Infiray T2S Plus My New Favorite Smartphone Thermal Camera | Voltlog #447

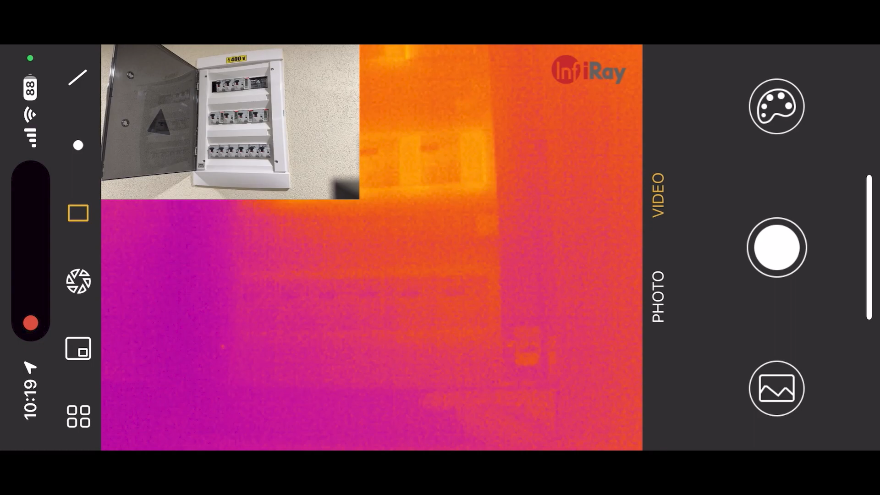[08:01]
take some thermal images and see how this camera really behaves in practice and first let's look at an electrical panel in my um office i'm shooting this at about one meter away maybe
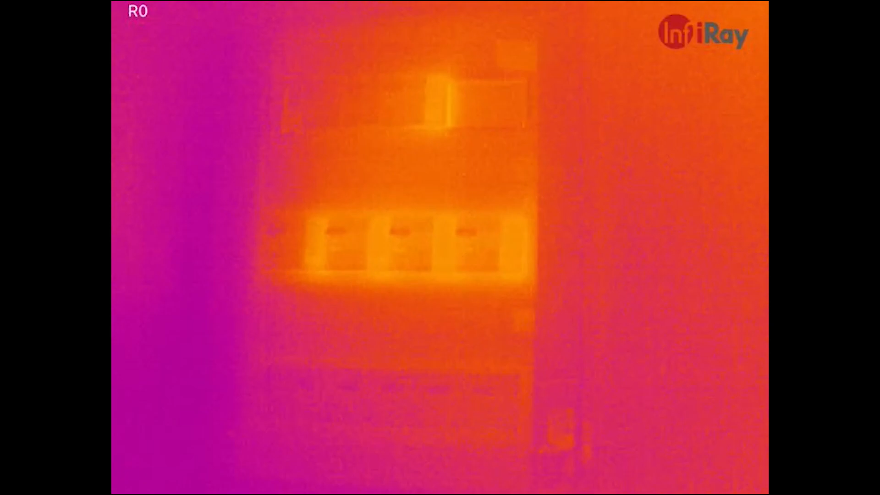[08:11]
less and i can easily adjust the zoom on this lens according to the distance and i can
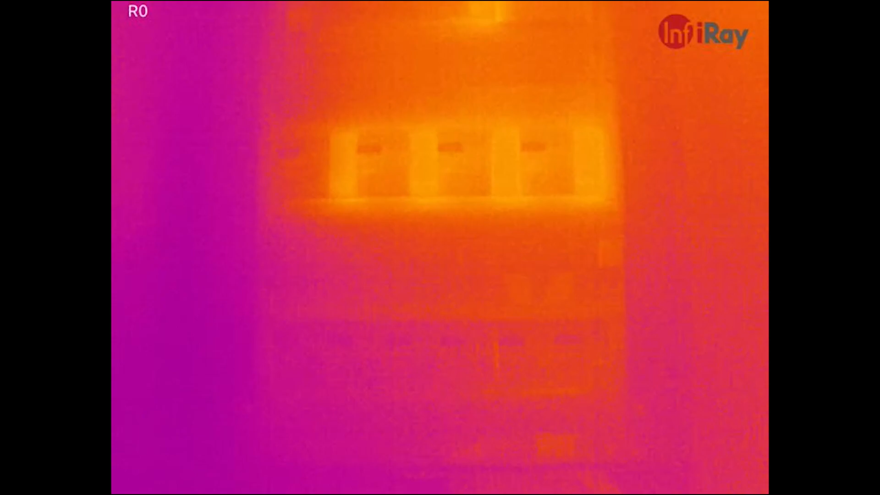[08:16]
inspect this uh panel and identify potential problems hot spots stuff
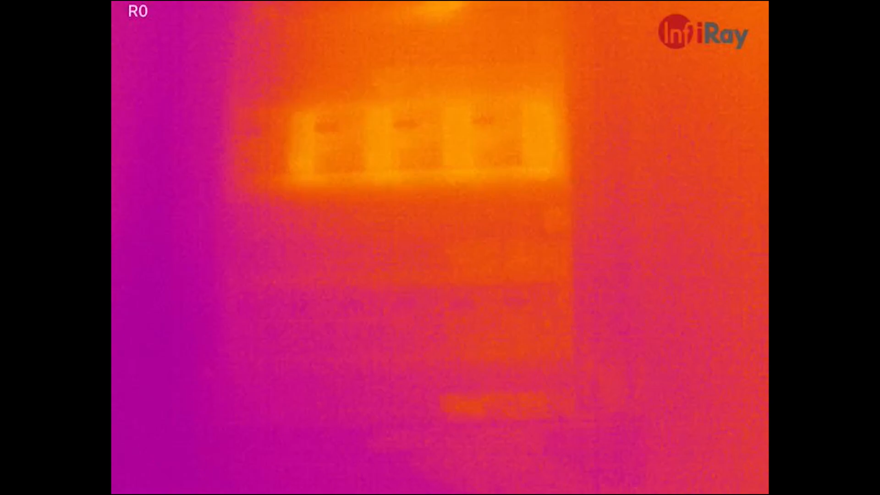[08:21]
like that and here is another sample looking at my air conditioning splitter installed in my office and looking at this from maybe 1.5 meter away again i was able to adjust the
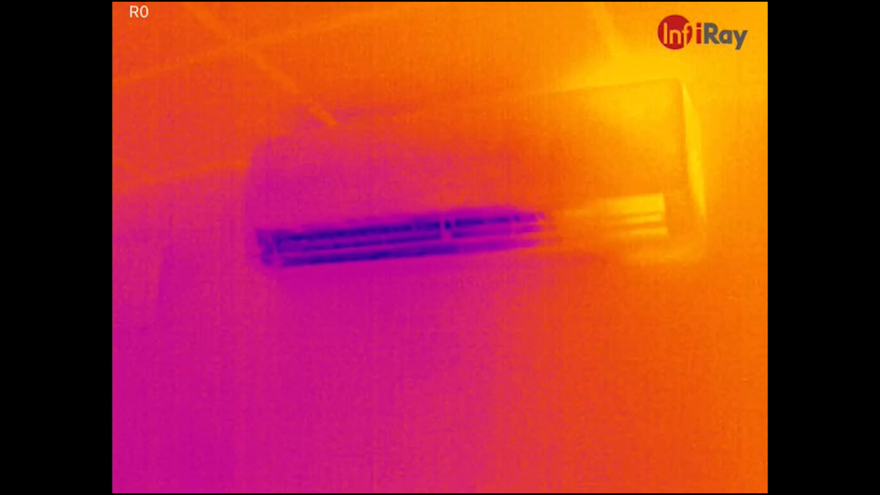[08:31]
zoom according to the distance and i can define an interest zone and the app takes min and max measurements within the area i defined which is very useful again for identifying
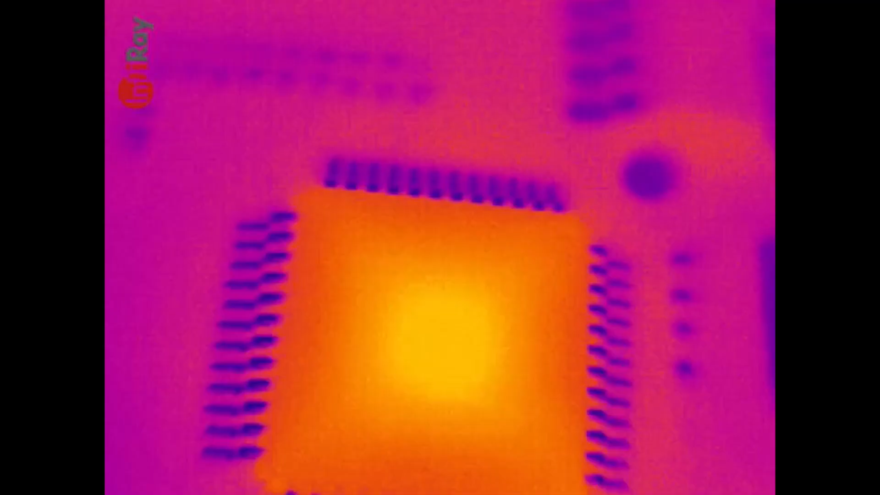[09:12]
the camera slightly up and adjust the focus again to gain a higher coverage and these are really tiny components we've seen here these are you know 0402
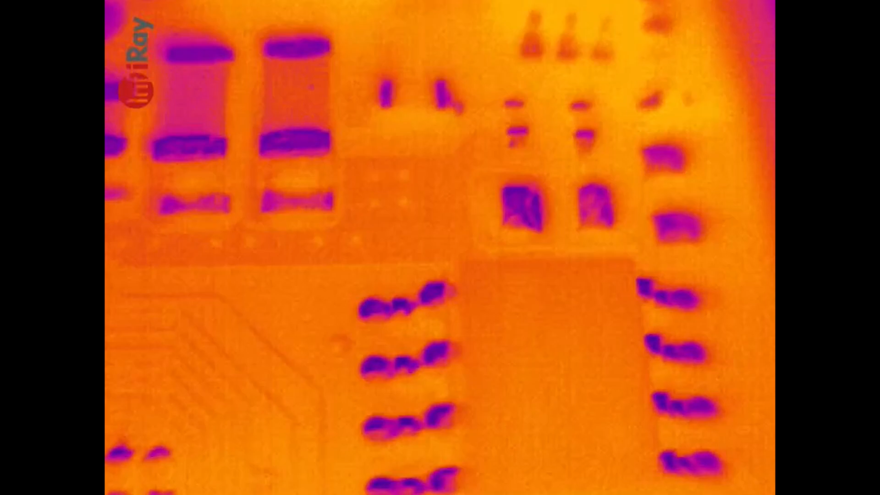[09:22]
size passives and they are clearly visible same as they're you know 0.2
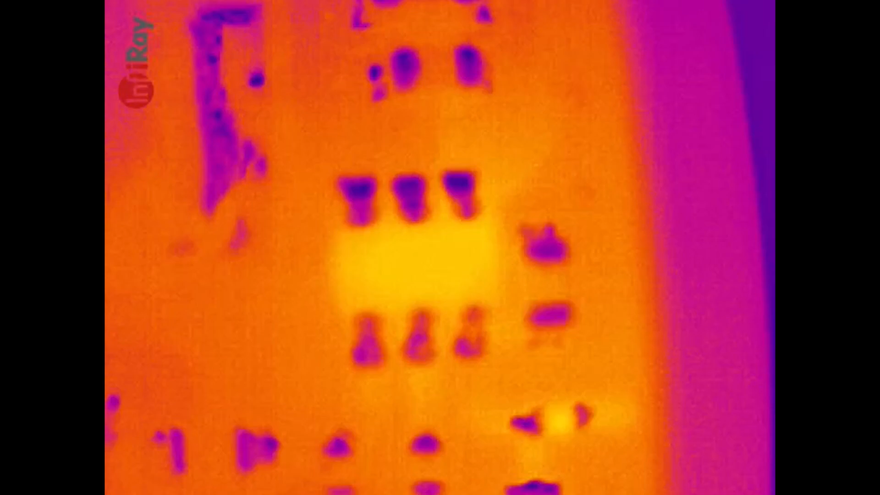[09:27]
millimeter thick or even thinner uh pcb traces so
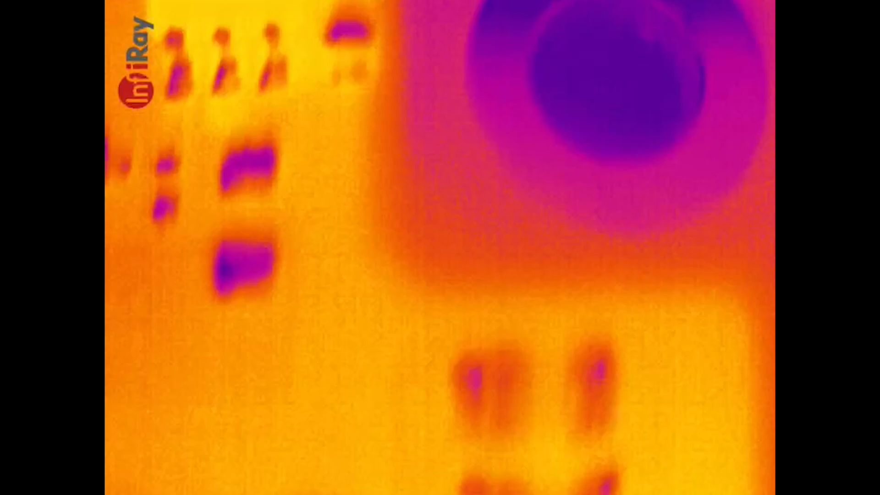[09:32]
yeah this t2s plus thermal camera can really be used for pcb or up close inspections
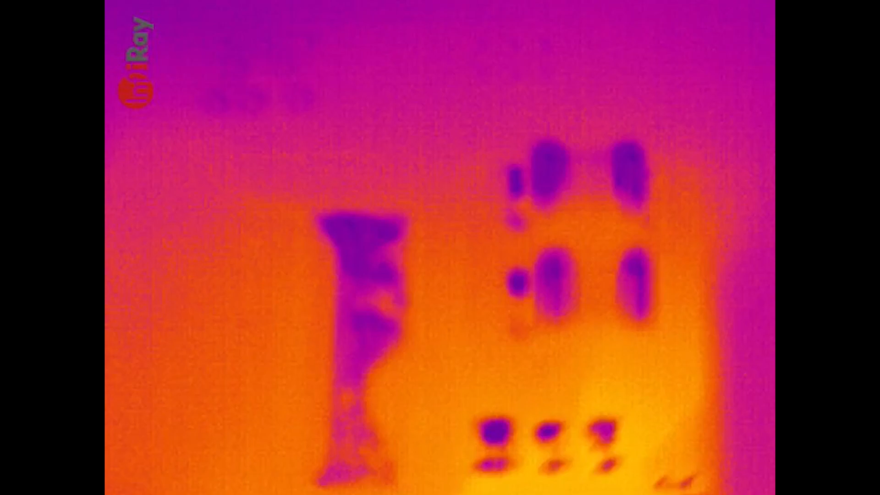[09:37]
as well um it it can be even as good as the um uh
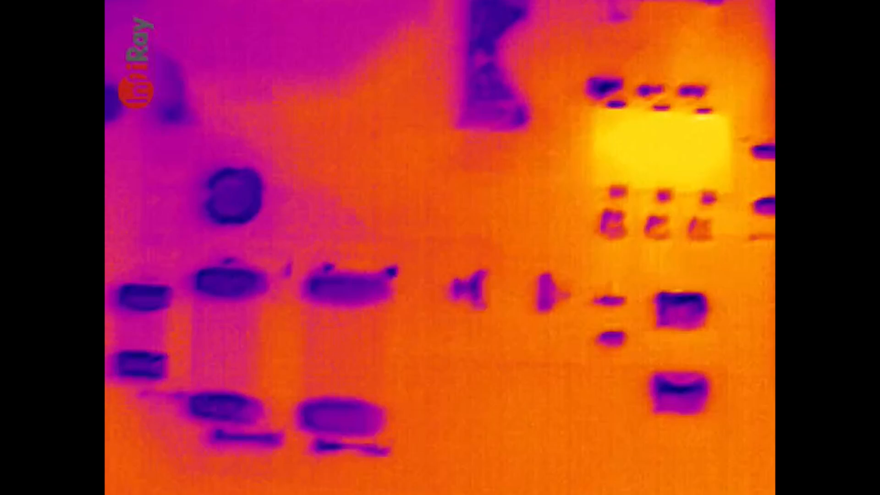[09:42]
custom macro lens of the p2 pro it's just that this is a manual adjustment we can even uh spot you know if we look inside the
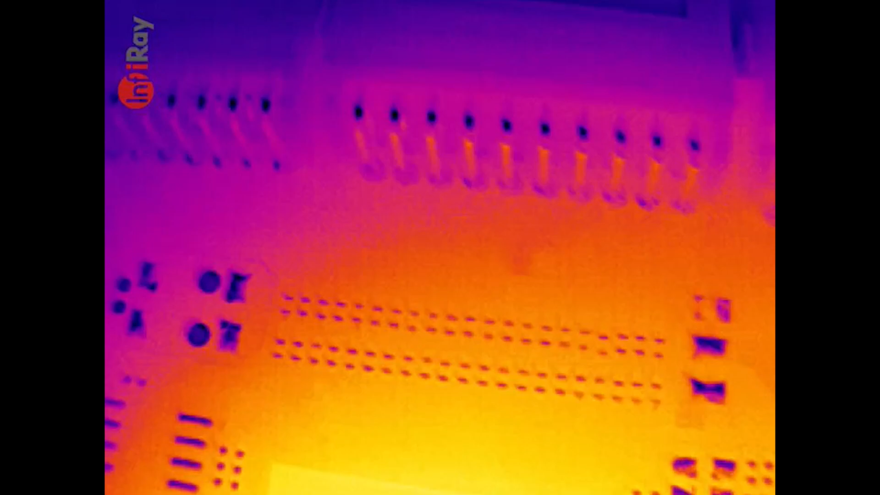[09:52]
fpga uh we can spot the die inside the package and
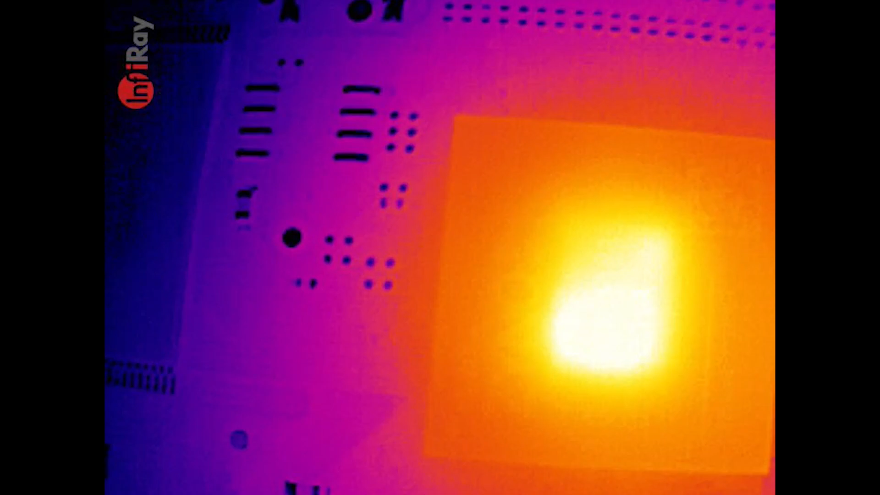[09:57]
the actual hot spot and if this package would have you know several dies that run at
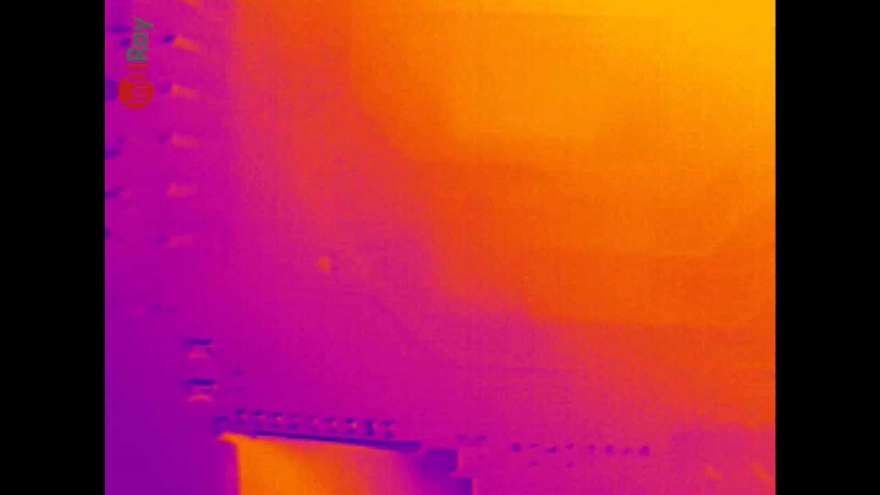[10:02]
different temperatures we would also be able to see those uh when we get so up close of the chip package and i think having this adjustability makes it way
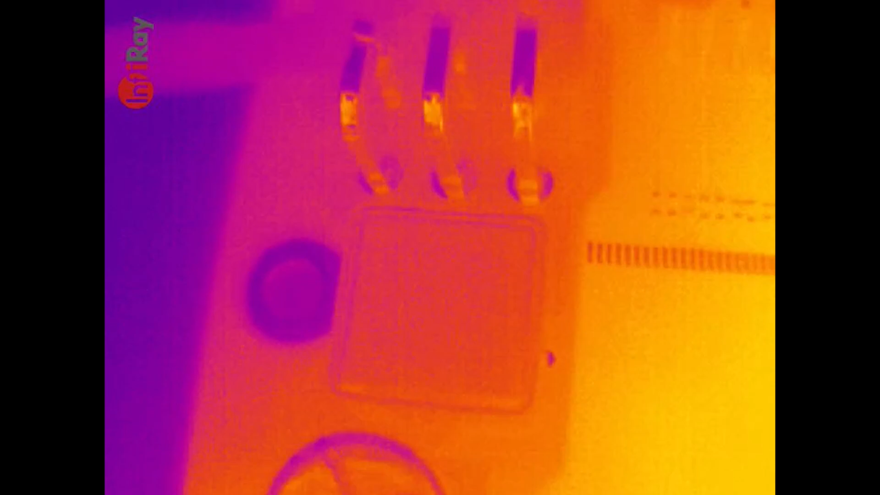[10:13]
more useful than a fixed lens if you need to do if you need to do like a mix
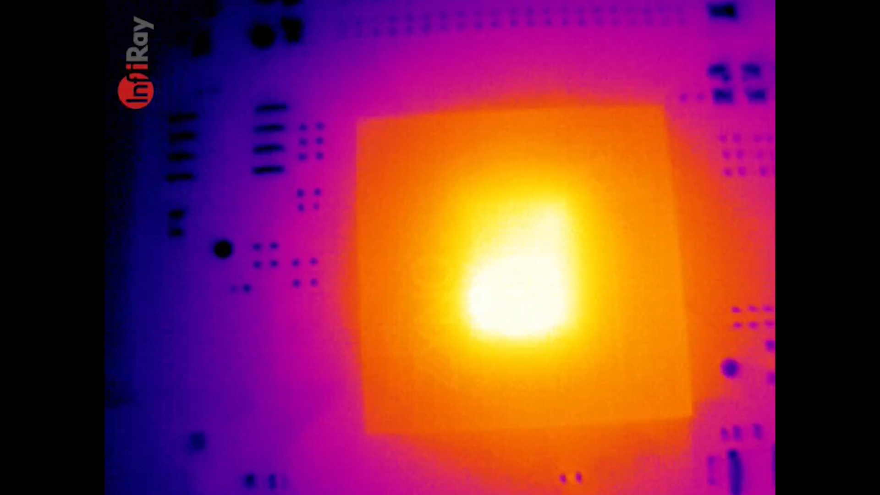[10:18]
of thermal inspection work and because of the unique features of this